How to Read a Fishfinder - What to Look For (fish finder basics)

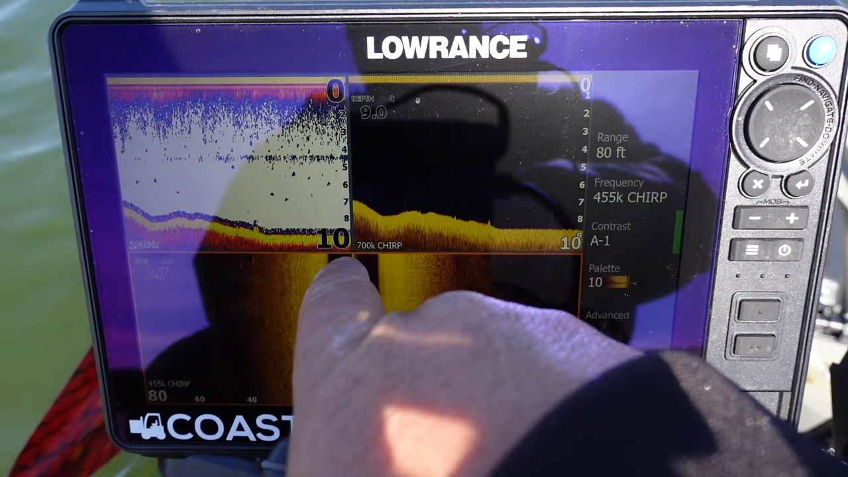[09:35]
side scan on side scan is right here the boat on these two is here and here so anything
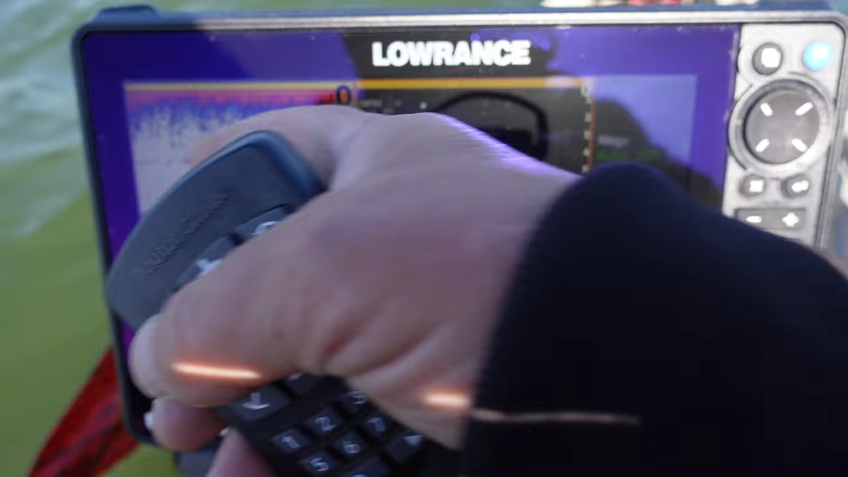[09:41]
past here is what we've already gone past and here and here okay so the boat's there and here all right look right here some more rocks right here
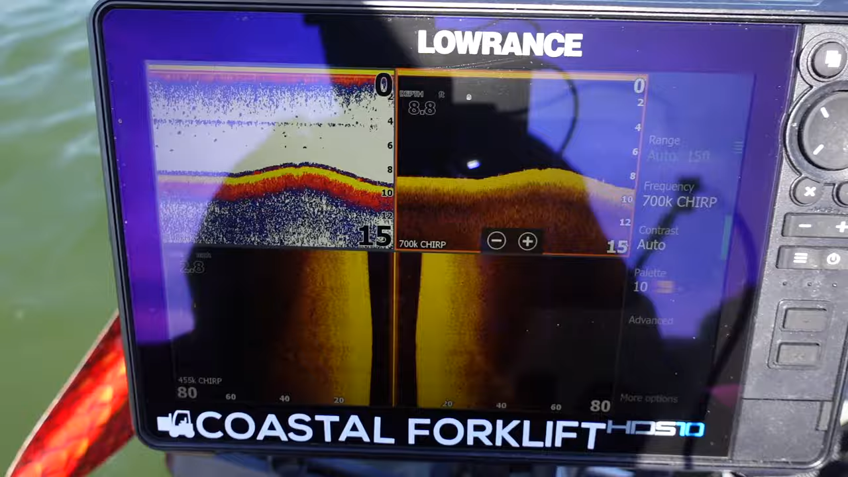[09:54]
let's go figure out what that is right there i don't know i'm gonna find these little there's some small little fish attractors right here i'm gonna show you how hard they are to or how easy they are to miss okay see there's one we went straight over
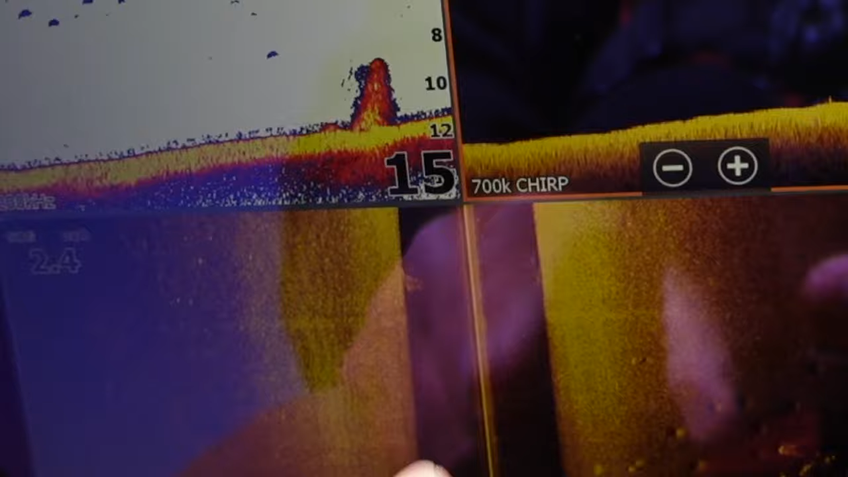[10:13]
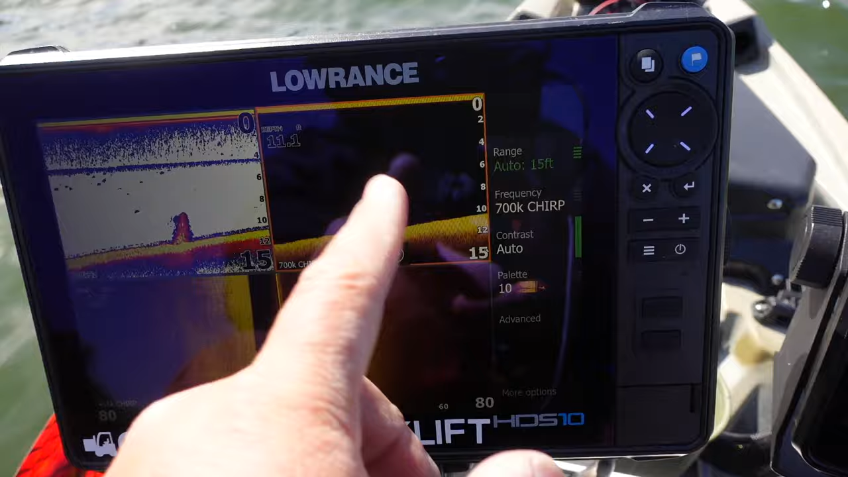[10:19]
see it's pvc fisher tractor oops did you see the other one see that one right there a little bit of a shadow but there's one right there okay i'm gonna pause that for a second show it to
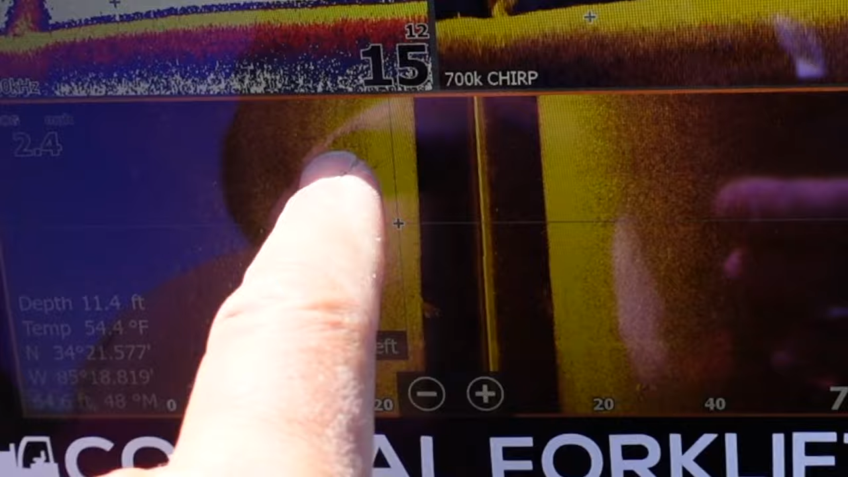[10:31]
you there's one right right there
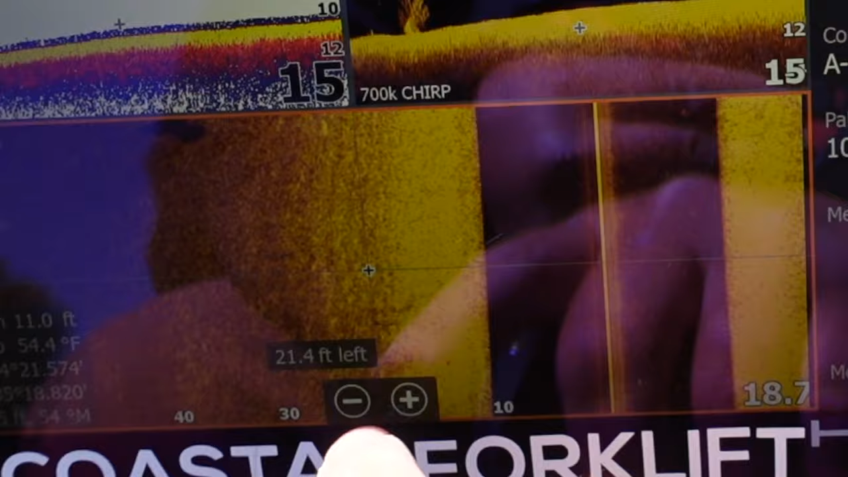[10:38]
all right
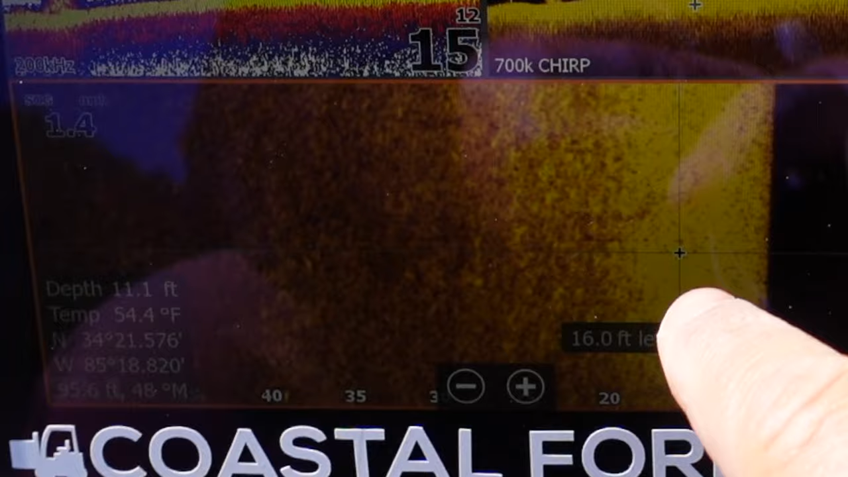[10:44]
see it just so it looks something different those type of fish attractors are so easy
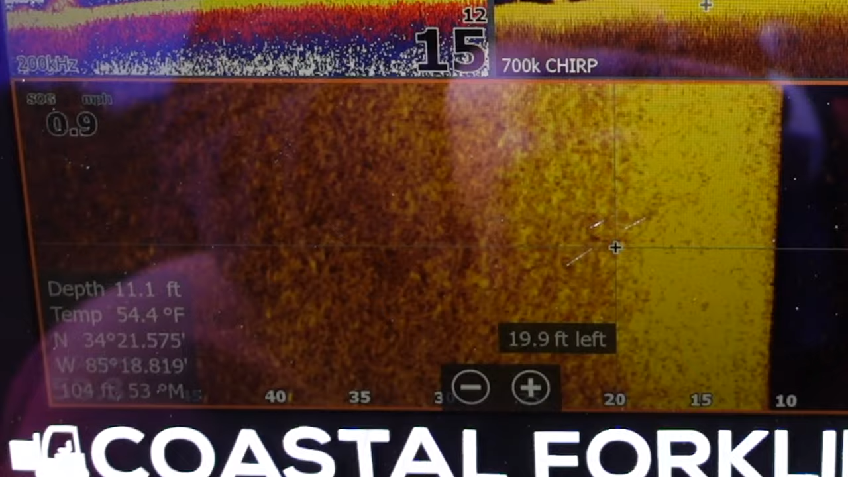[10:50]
On screen: depth 11.1 ft, speed 0.9 mph
to miss all i see is just a little what in the heck is that a little something right there so i zoomed in let me zoom back out it's so easy to miss
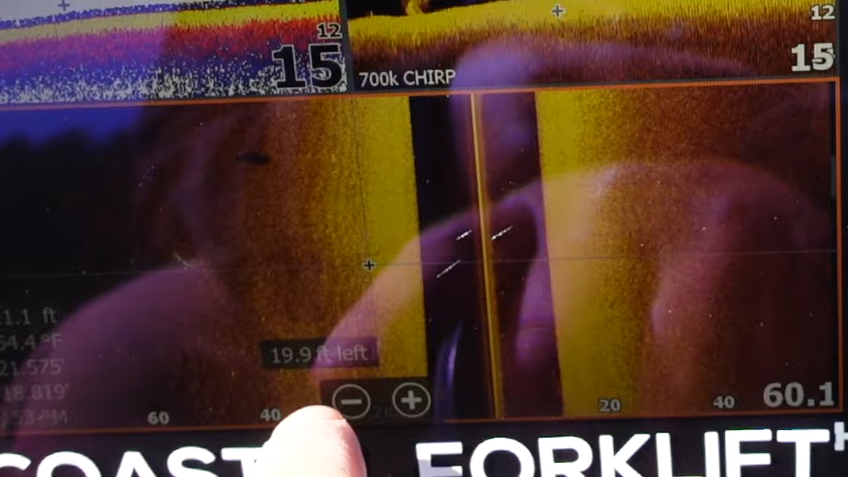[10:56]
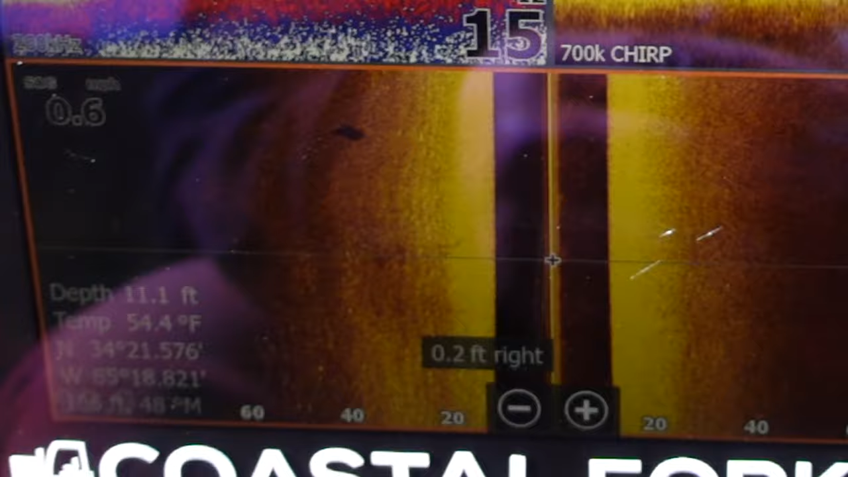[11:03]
and a lot of small brush piles are that way too all right so let's get into some depth change
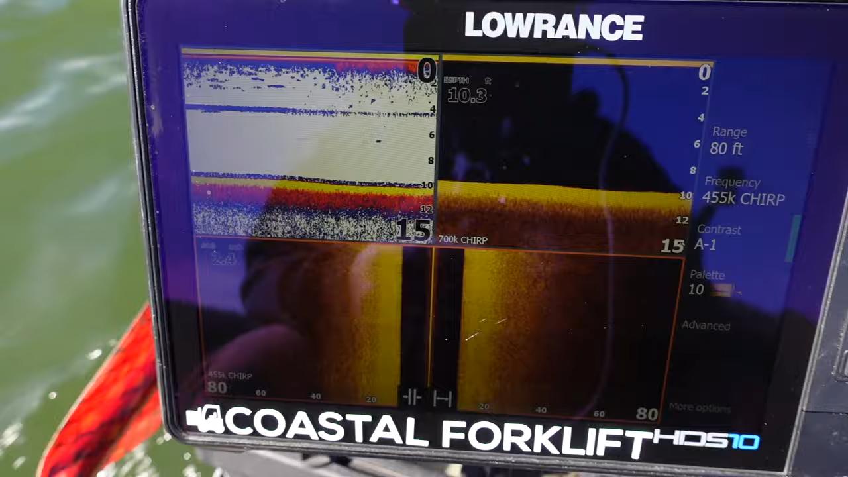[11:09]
a little brush pile right here and one right there and one right there whole bunch of them and see this dark hole right here okay that's what a creek channel looks like and i'm not going
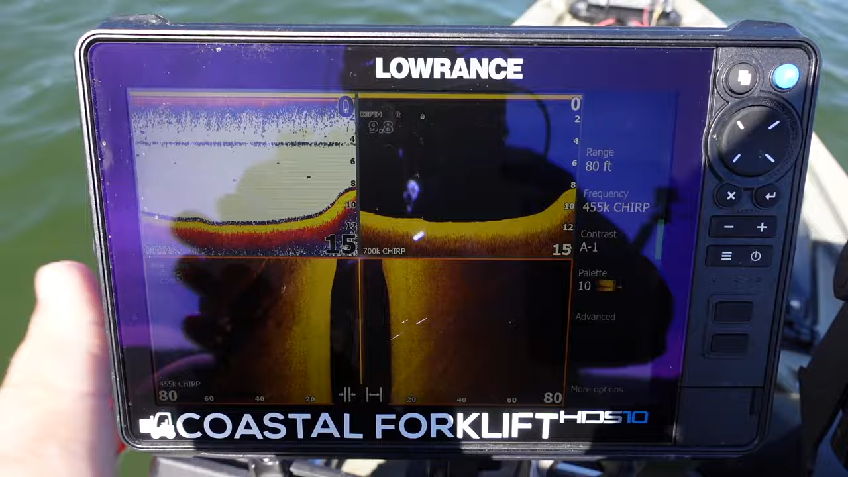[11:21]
straight over top of it and i'm actually going at it at an angle so if i turn look where a little little hump just before you get to the creek channel then drops right down into the creek channel so i turned a hair but not much turned about 40 degrees
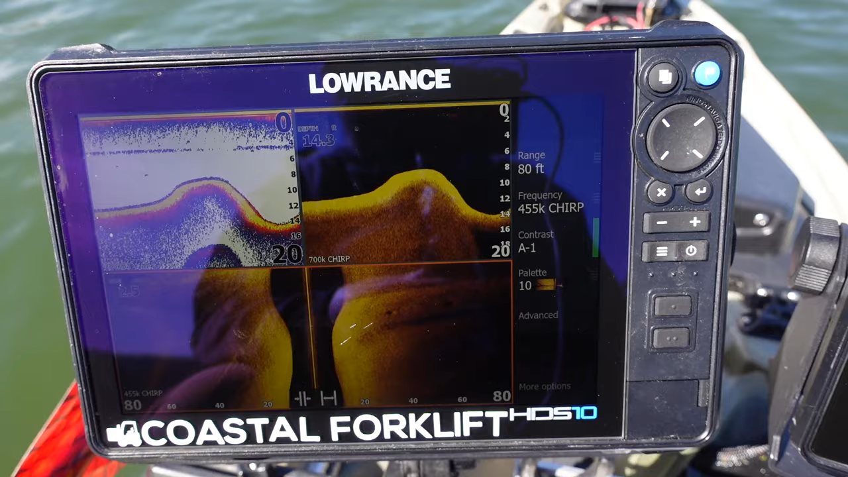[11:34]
okay creek channel then i come right back up into some shallow water notice how it gets hard silt can't settle on a drop like that so it gets so it stays pretty hard and then we're clay bottom see how the creek channel goes off that way okay okay we're going to turn doing a 180
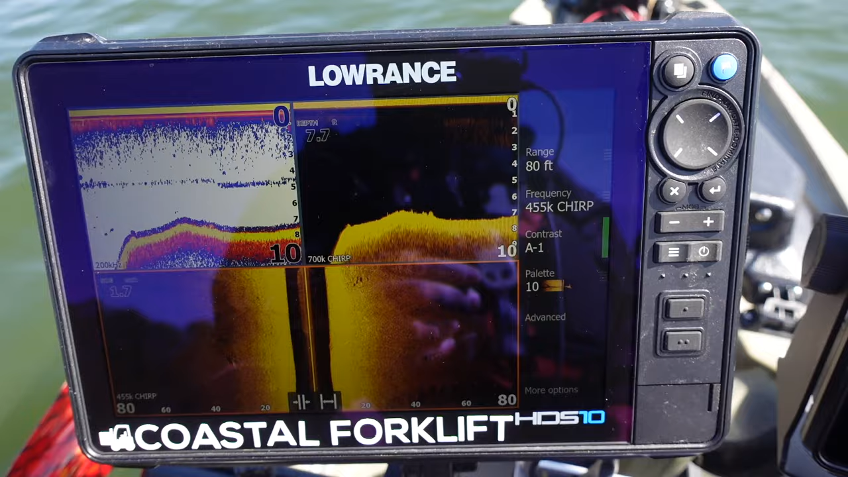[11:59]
and we're going to drop into the creek channel again and i'll show it to you so here's the stump see that stump right there a little hole maybe a little bit of stump or something left of a stump
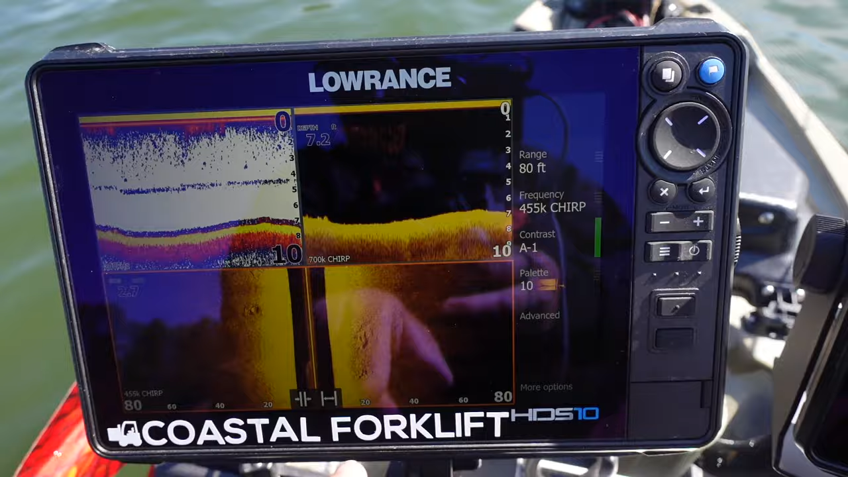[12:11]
right there all right drop it into the creek channel see that nice ledge right there dropping down coming right back up to a hump
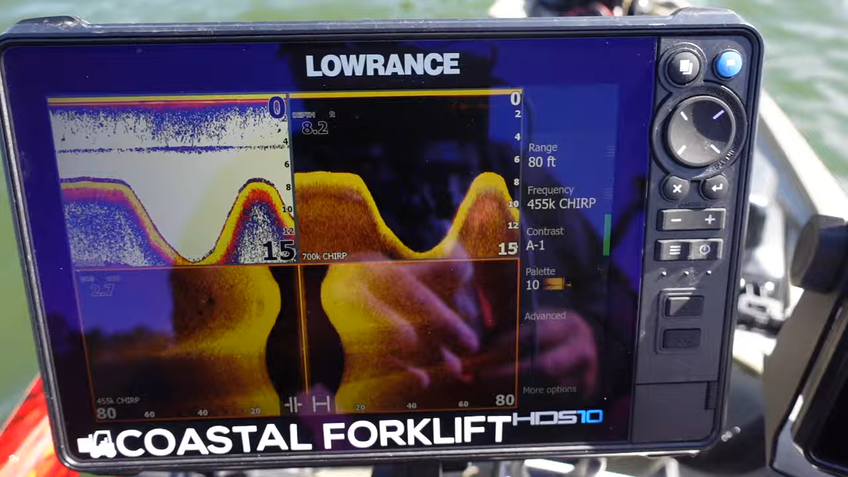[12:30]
and then right back down see the silty soft bottom down here hard bottom soft bottom again over here
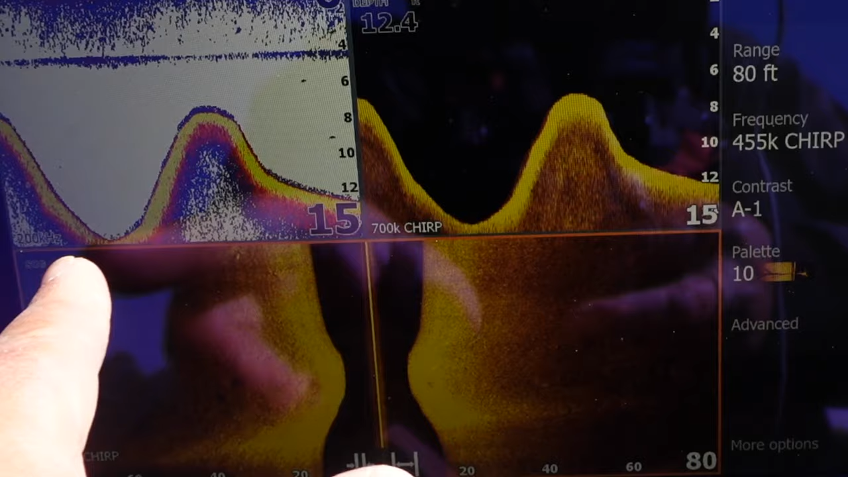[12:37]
oh there's a rock pile so we got another rock pile right here and like i said this is a man-made lake so it's got a bunch of these rock piles big boulders that were dumped out in the in the middle of the lake and there are times of year where these fish are on them and there's times that aren't like right now water temperature is in the low 50s see slightly harder bottom